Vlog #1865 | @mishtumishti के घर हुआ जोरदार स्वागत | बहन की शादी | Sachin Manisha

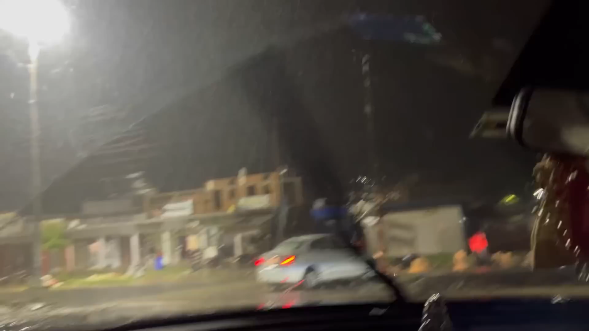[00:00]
अभी बहुत जोड़दार बारी सो रही है जब ते हम लोग आई है